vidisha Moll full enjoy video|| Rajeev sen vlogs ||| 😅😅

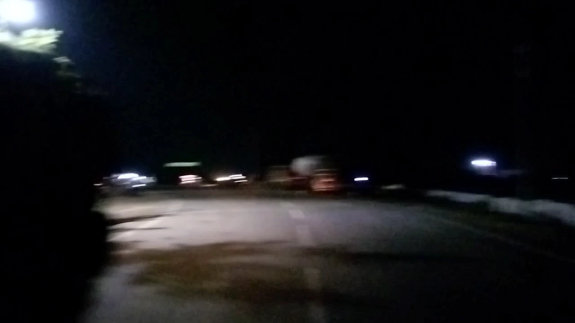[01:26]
फाइनली ढोलकेर चौराहे पहुंच चुके हैं, ये देख सकते हो। तो ये रहा पेट्रोल पंप, तो अपन पहले नंबर पेट्रोल डरवाएंगे गाड़ी में, फिर मिलते हैं आप लोगों को।